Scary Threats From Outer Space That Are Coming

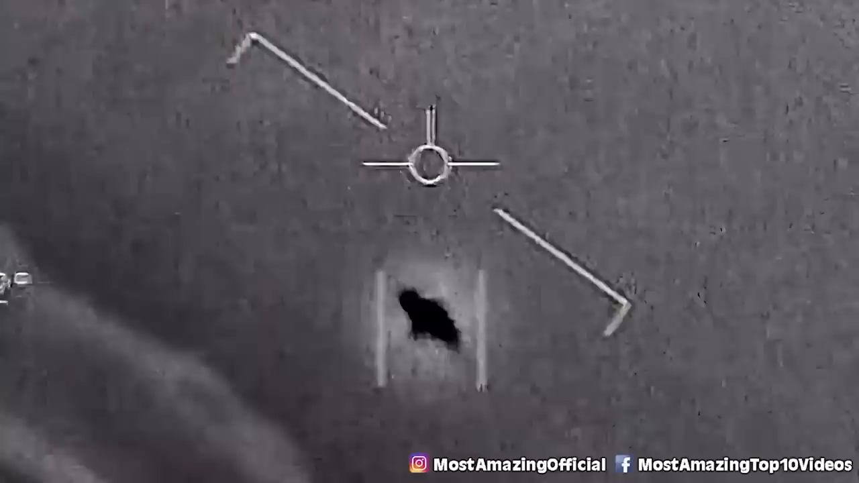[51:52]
A UFO. Or a UAP, sorry.
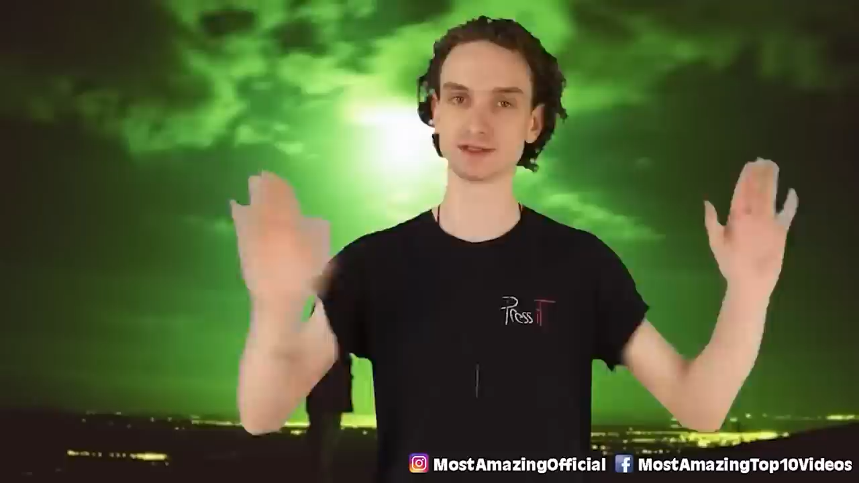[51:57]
We don't say UFOs anymore. Now it's a UAP. There weren't a ton of details released about what exactly happened during this encounter because there weren't any details to provide, but the Raytheon Advanced Targeting Forward Locking Infrared, or I'll at FLIR if you're out of breath like me,
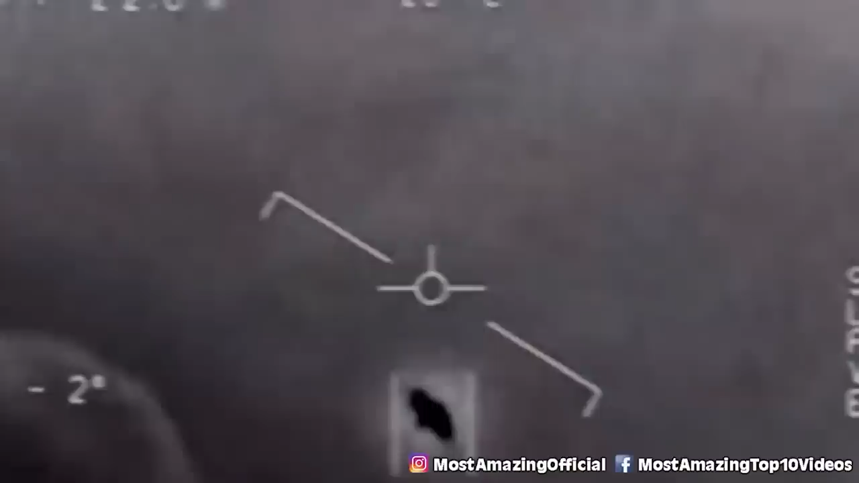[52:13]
they were able to capture an extremely fast-moving white oval that was around 45 feet long. The oval had no wings and didn't appear to have any kind of exhaust either.
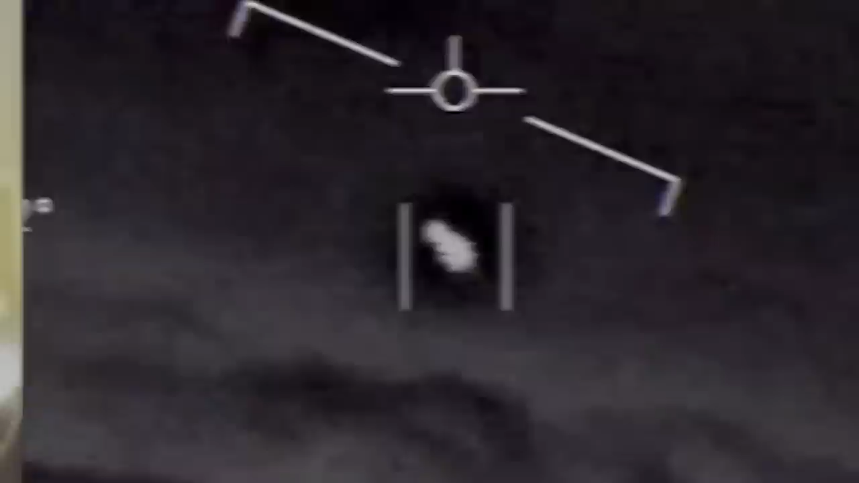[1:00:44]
Their eyewitness account of seeing a UAP or a UFO if you're old school.